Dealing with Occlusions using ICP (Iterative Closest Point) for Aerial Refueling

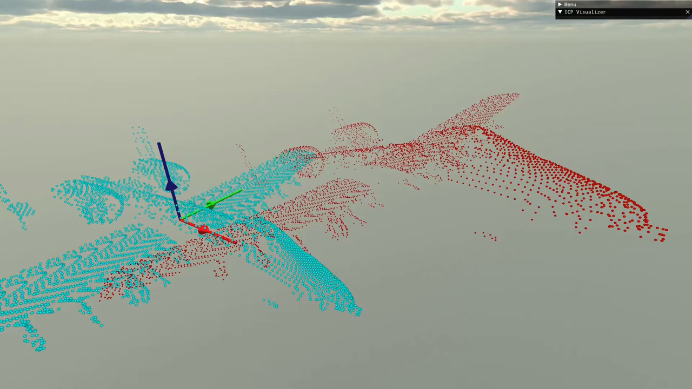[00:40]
This works by finding a nearest neighbor for every point in one sense point cloud to a reference point cloud. A rotation and translation is applied and the process repeats until the points converge to each other.